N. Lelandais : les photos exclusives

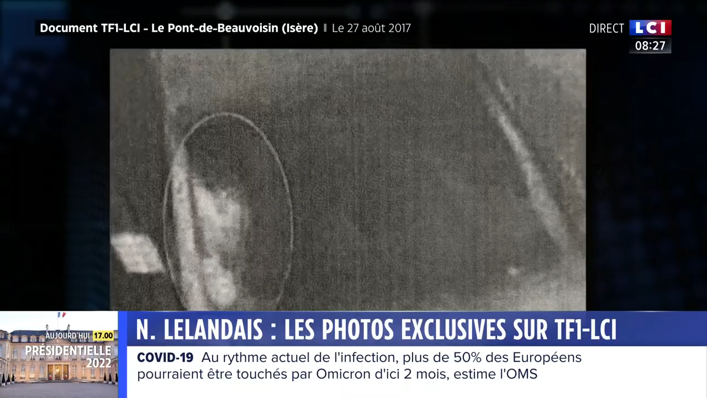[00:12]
mais aussi l'une des premières preuves que les enquêteurs ont récolté contre son meurtrier présumé. On y voit une silhouette de petite taille, habillée en blanc, sur le siège passager de la voiture de Nordal-Lelandais.
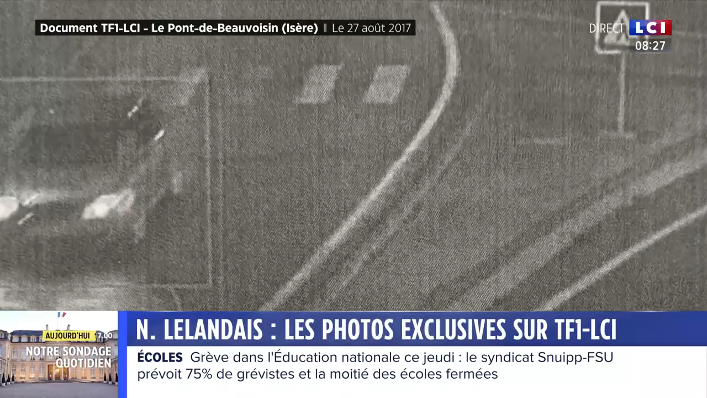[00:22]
Il est 2h47 du matin. L'ancien maître chien vient de quitter le mariage, avec Maëlys à son bord. Elle semble blottie contre la portière.